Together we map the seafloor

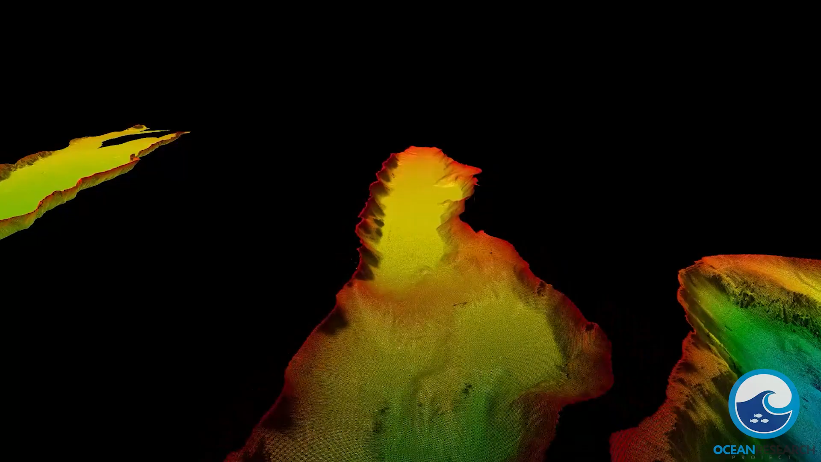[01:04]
As the new ocean map begins to emerge, ancient markings and features tell of colder times during the last glacial maximum.
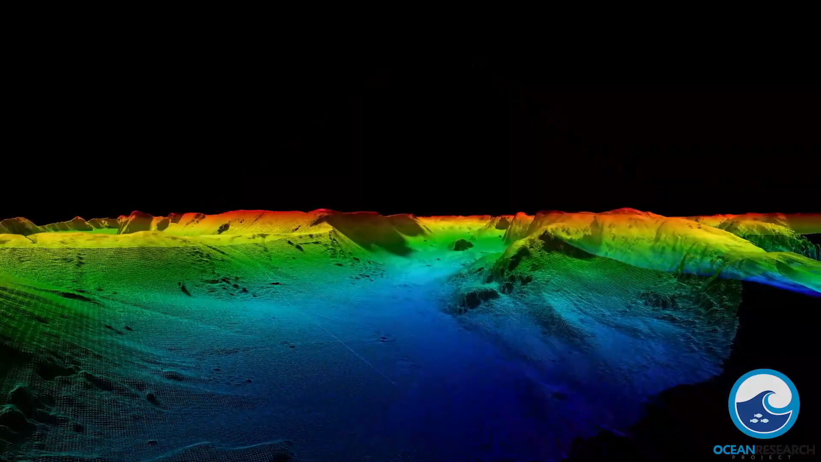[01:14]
By expanding coverage of the Arctic seafloor,